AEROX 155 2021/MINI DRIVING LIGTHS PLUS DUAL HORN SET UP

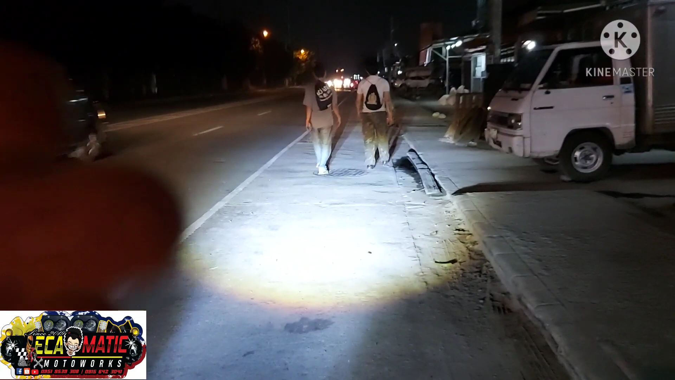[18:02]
tapos ganun ganun lang makikita mo na kung pumapumpantay natin high beam